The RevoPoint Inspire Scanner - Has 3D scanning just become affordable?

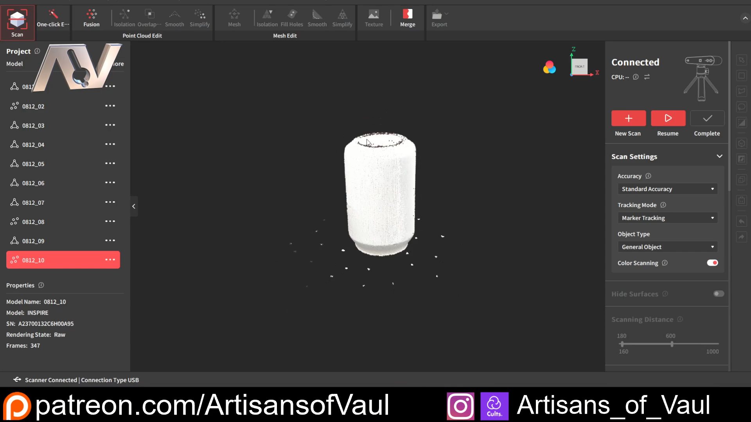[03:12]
And interestingly, while the buttons and the names of everything are still the same, so I could work everything out, it does do a really good job. And then all the post-processing can be done in here as well.
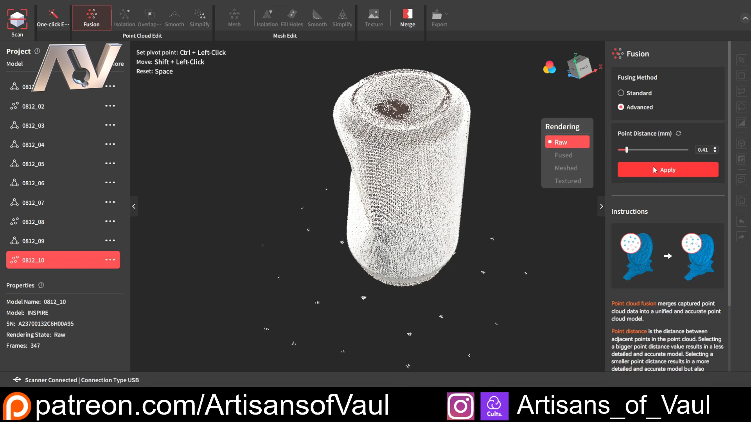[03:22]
So you can see that now as it's going through this mesh cloud, and then we can start bringing this together. Once you've converted your scan to a mesh cloud, you then convert it to a full object.
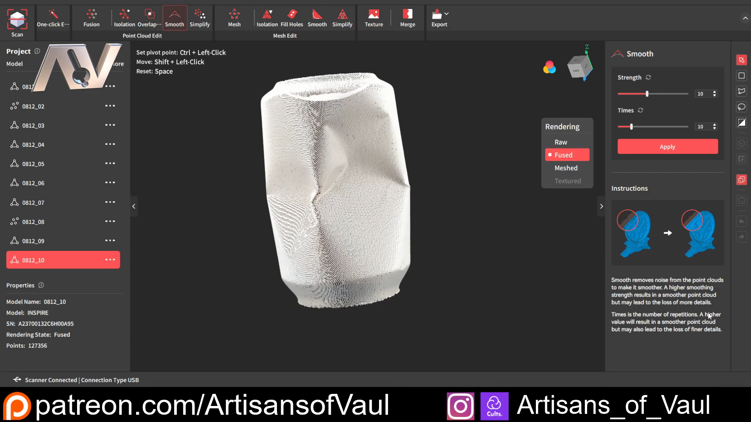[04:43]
All it is is pressing a button, letting it process, and then redoing the 3D model from it.
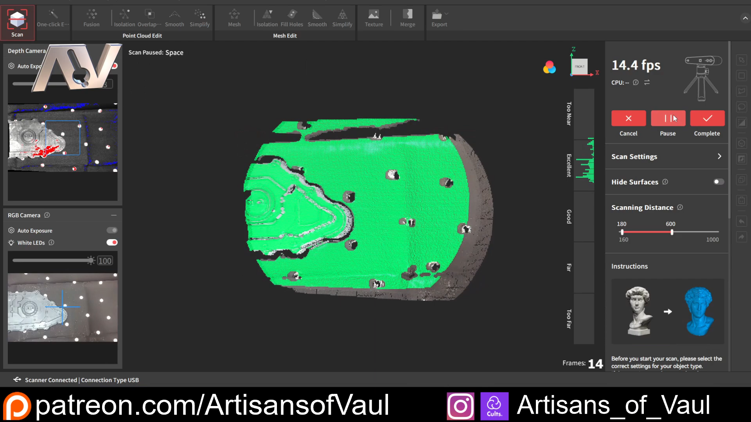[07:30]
Now, making sure I'm really clear about this, this is not designed for particularly fine detail work on miniatures. I wanted to see what this looks like,
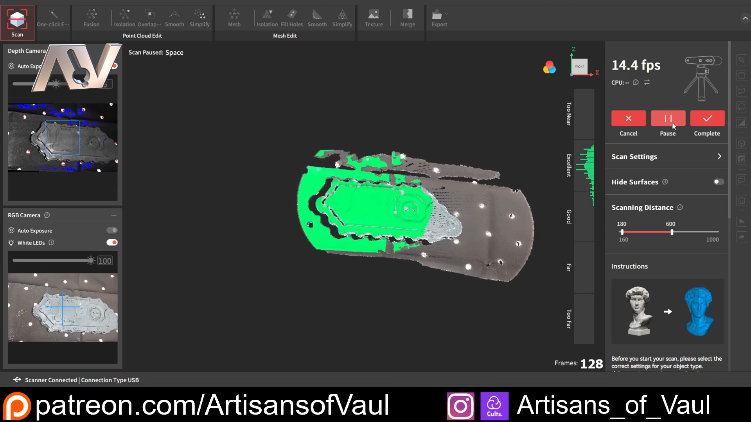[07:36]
because I know how I use miniature scans to help me, and it does say that you should be scanning things that are bigger than 5cm.
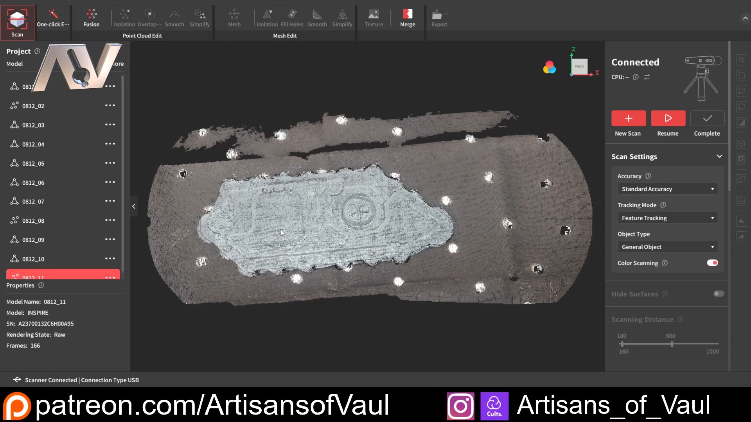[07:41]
So I thought the side of this Spartan tank would be about the right size, and it would give me an idea of something that I've used previously. I've 3D designed a lot of add-ons for a Spartan,
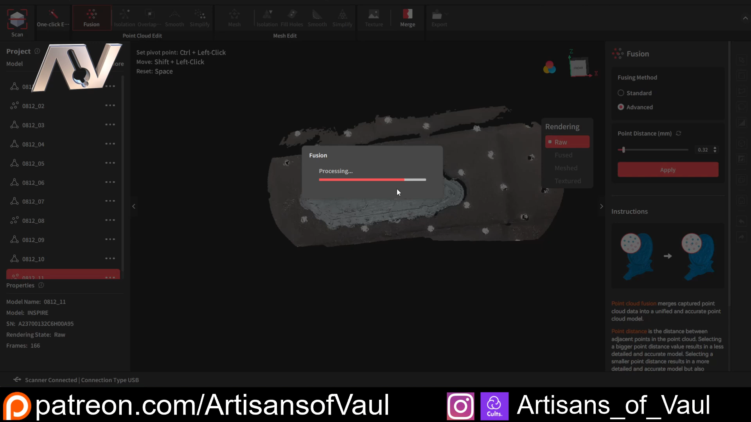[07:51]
mostly weapons for the side and the front, and I started from a 3D scan, just to make sure that I'm getting everything correctly in place.
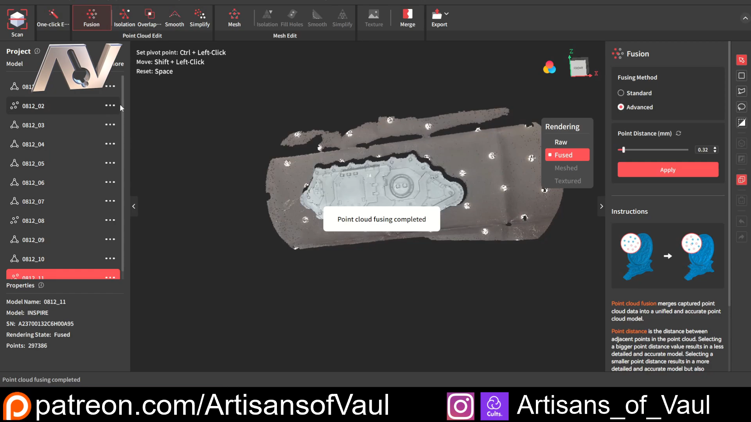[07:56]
And there's certain things that you need for that,
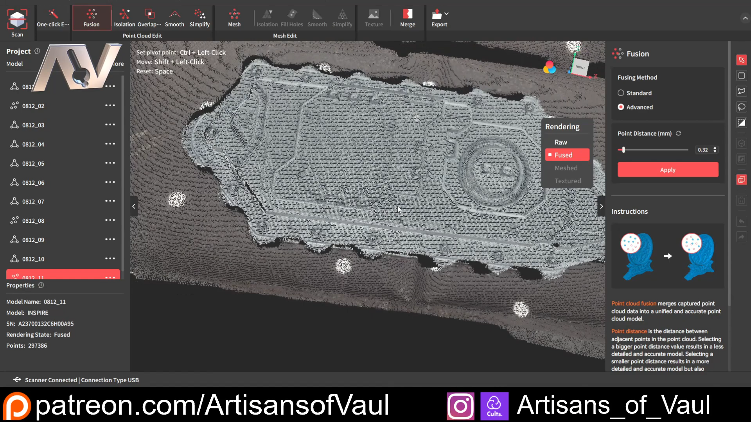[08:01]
you don't need every single little bolt on it, but you do need an accurate representation of the general shape.
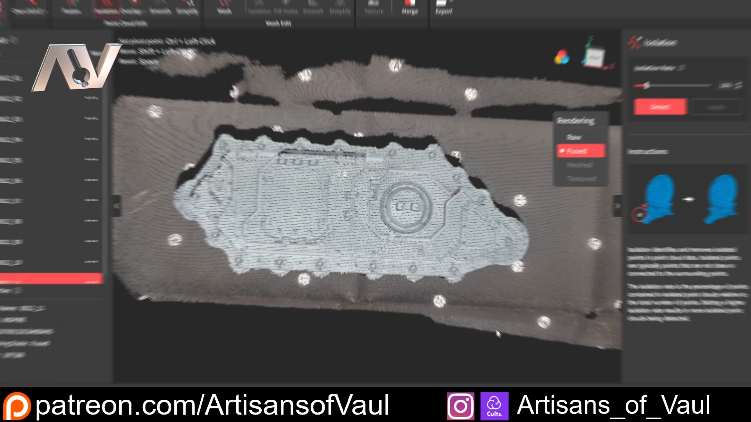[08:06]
And this is how this came out when transported into Blender, and well, there's a bit of clean-up,
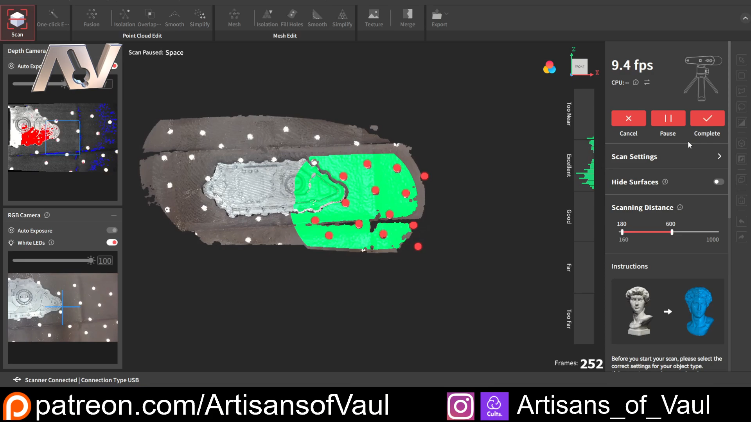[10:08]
And you can see with this comparison, this has given an even better result than the initial one did.